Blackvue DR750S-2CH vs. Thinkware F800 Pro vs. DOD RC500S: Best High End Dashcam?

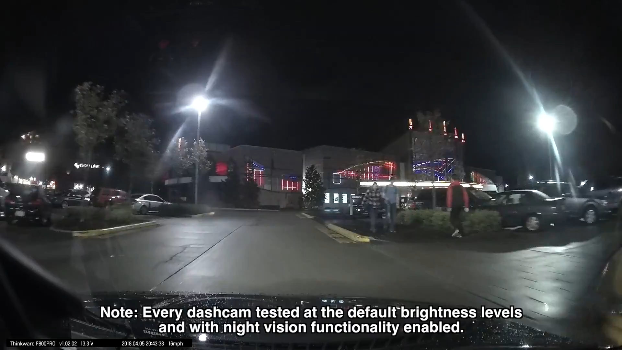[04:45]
Now in general, I'm noticing the Blackview actually gives me the best ability of just seeing details when it's dark out.